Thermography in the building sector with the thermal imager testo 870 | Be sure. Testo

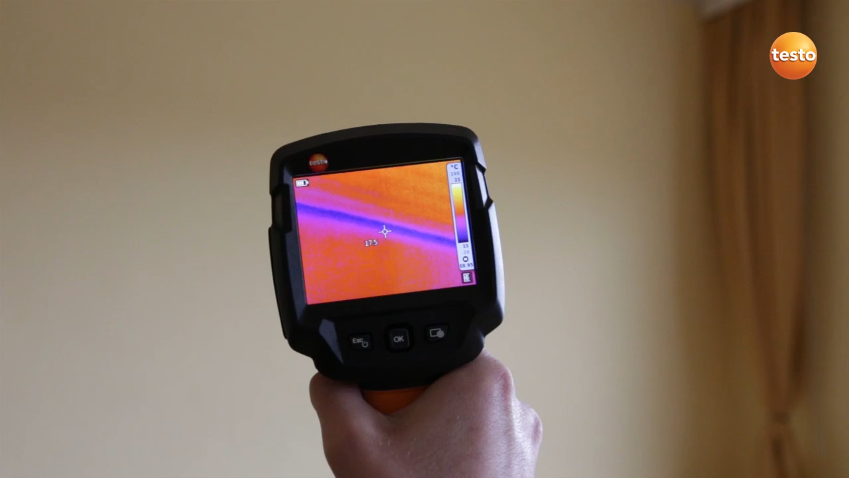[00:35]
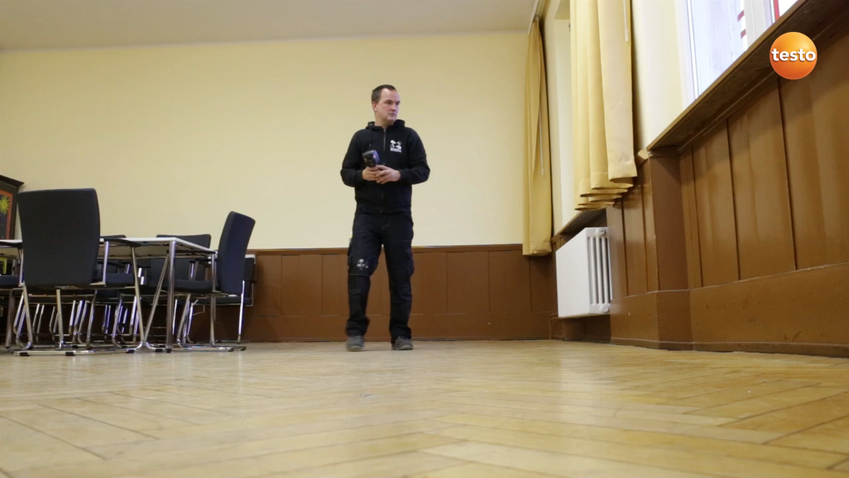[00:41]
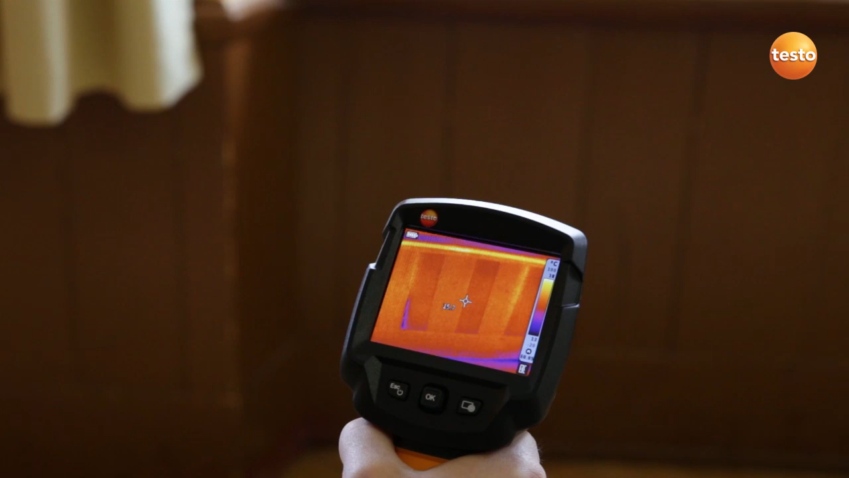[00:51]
We can see this clearly from the fact that the cold air is entering through the joints in the wooden paneling. But we can deal with this quite easily by installing aluminium laminated PU insulation,
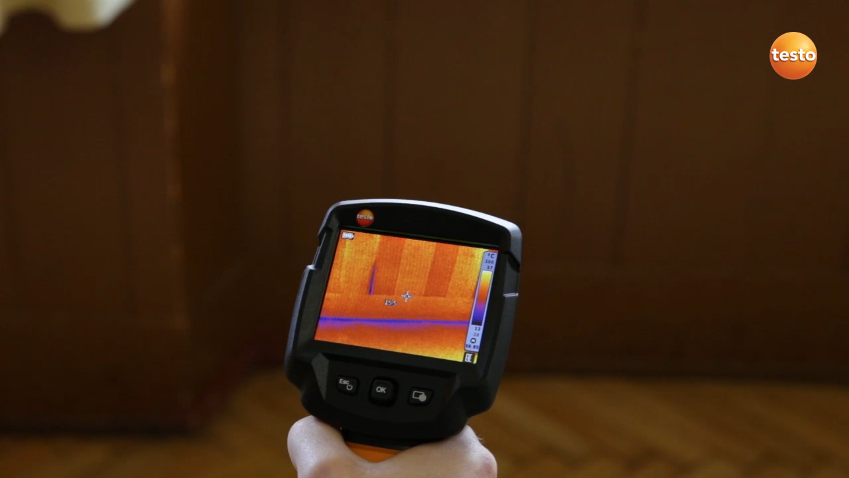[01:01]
which quickly gives us a considerable improvement of the insulation value.